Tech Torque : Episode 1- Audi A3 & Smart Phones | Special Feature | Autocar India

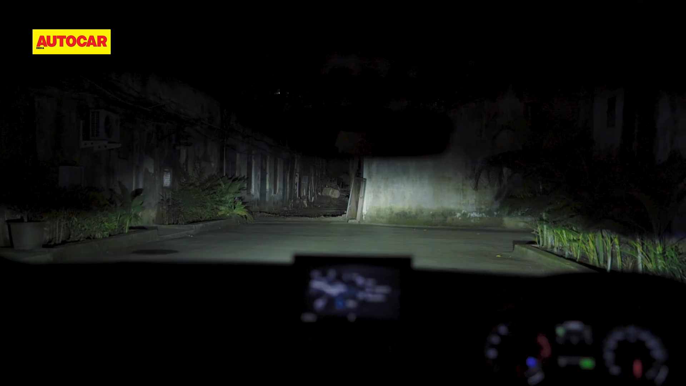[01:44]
When they come on, they don't blind people in front and they make it look like daylight even when it's night. And I don't only have forward-facing. I have rear ones that are really cool and let people know where I'm going to.